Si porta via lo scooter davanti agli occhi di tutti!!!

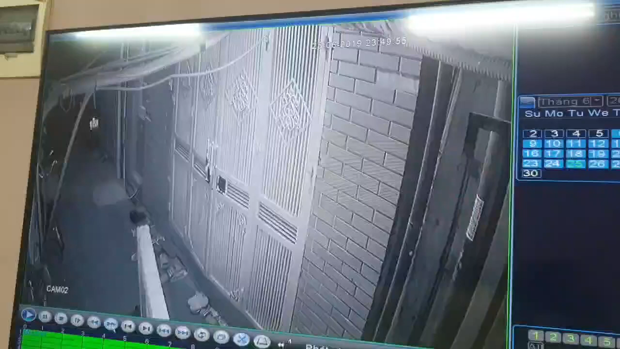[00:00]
bắt đầu nó vào lấy xe này, thằng mặc áo mưa vừa quay vừa nói nhanh này, dẫn giải mình chạy. Nó mặc áo mưa bắt đầu nó quay vào lấy xe này, thằng áo mưa, thằng áo mưa này bắt đầu lấy xe, biết có camera và không nhìn lên đấy, vẫn đi đôi dép đen, có khi chính là thằng kia à, không phải, có thể là thằng đại ca, thằng kia đi xe máy thằng kia đi xe máy riêng, hai thằng cùng một cùng chỗ cùng đôi dép đen.
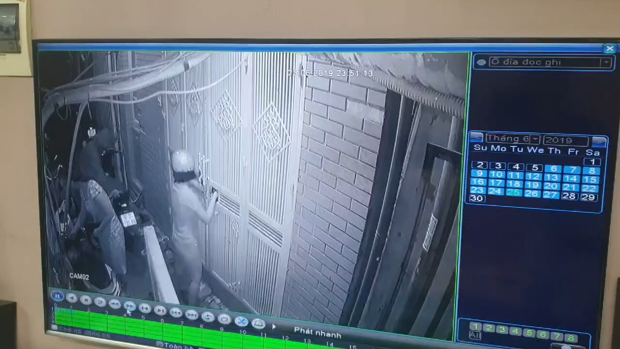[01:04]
Đây, trộm này, thằng đang trộm này. Đấy, ra vợ chửi chứng nhận thằng trộm. Đấy, khổ nói chứng nhận trộm.